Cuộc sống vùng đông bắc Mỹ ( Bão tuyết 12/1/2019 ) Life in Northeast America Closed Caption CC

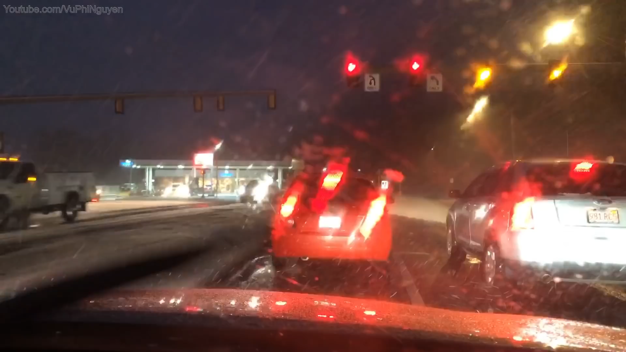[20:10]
Tại vì trong xe mình ấm á, nên tuyết nó rơi xuống cái nó ấm thì nó tan ra thành mưa liền. Tuyết nó lại nhỏ nhỏ nhỏ nhỏ. Cái này nó mới bắt đầu thôi, chút nữa nó còn rơi nhiều nữa. Cái hạt tuyết nó sẽ bự hơn nữa. Chiếc xe chấp chấp đèn bên kia nó chuẩn bị, nó dàn hàng để nó chuẩn bị đi ủi, đi ủi tuyết.